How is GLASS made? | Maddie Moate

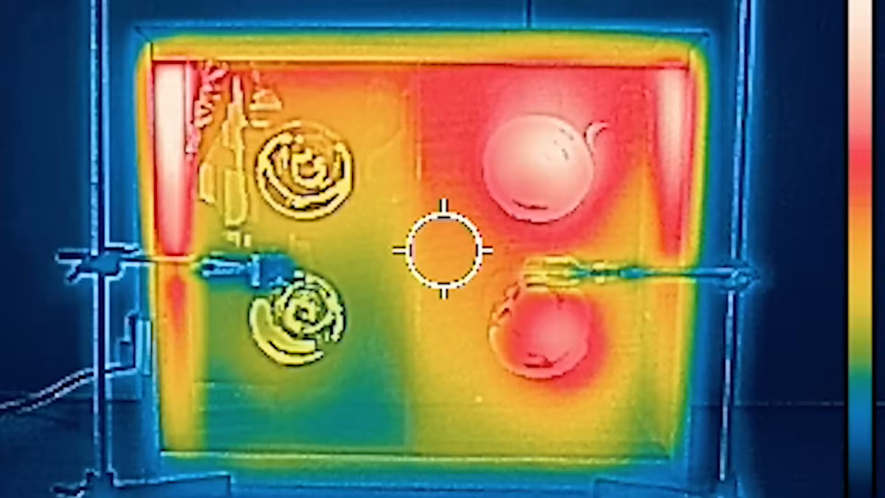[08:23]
We filmed this light box earlier with a thermal camera. Can you see how the normal glass is glowing red?
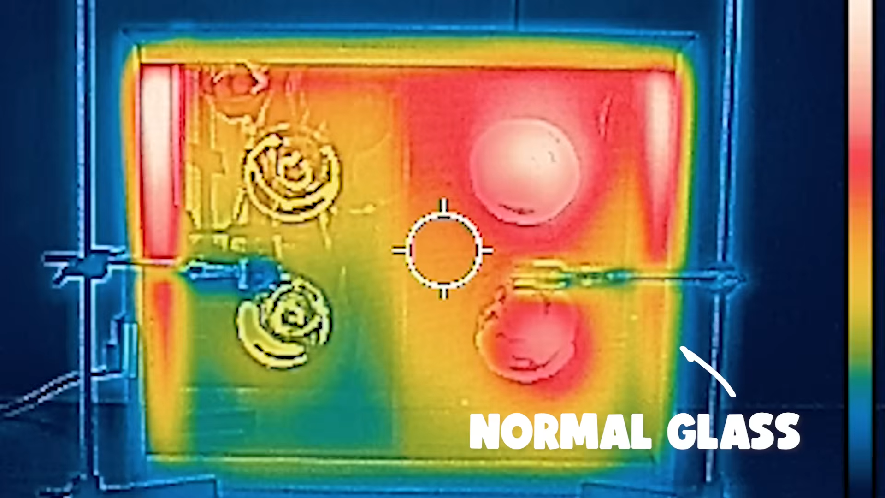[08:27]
That shows us it's much hotter than the heat shielding glass, which looks yellow.